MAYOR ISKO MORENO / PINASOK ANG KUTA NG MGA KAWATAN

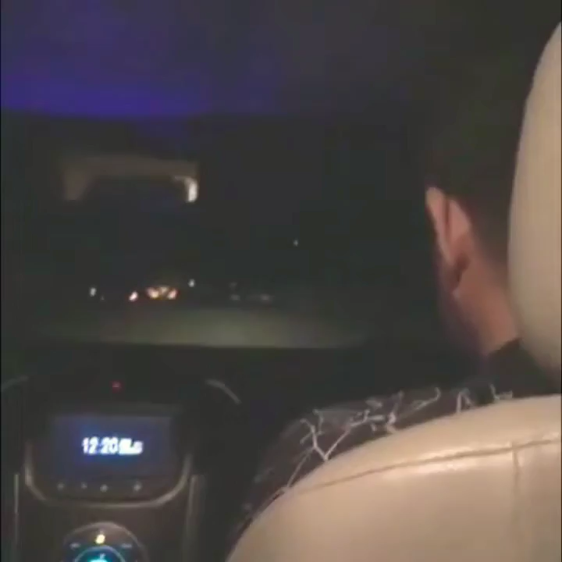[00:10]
Yan. May kakananan ka dyan. Yan, madilim na yan. Sige. Naka-bright ka naman, ano. Ayan, o. Dire-diretso lang, ayan. Sige.